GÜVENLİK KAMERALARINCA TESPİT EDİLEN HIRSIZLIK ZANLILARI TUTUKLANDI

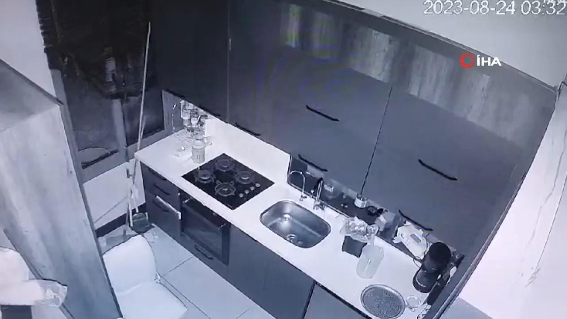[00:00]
Mersin'de bir iş yerinden hırsızlık yaptıkları iddiasıyla gözaltına alınan 3 şüpheli, çıkarıldıkları mahkemece tutuklandı.
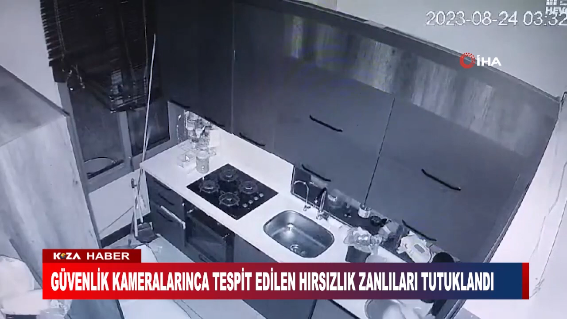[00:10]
İl Emniyet Müdürlüğü'den yapılan açıklamaya göre Asayi Şube Müdürlüğü Hırsızlık ve Yan Kesicilik Büro Amirliği ekipleri,
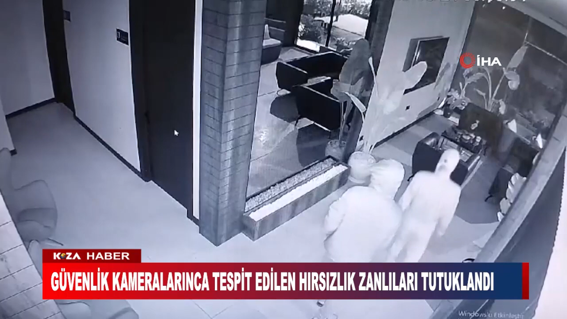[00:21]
Mezitli ilçesinde faaliyet gösteren bir müteahhitlik ofisine mutfak penceresinden girilerek 600 bin TL değerinde elektronik eşyanın çalınması olayının aydınlatılması için çalışma başlattı. Ekiplerin bölgedeki güvenlik kameraları incelemesinde şahısların RÖ,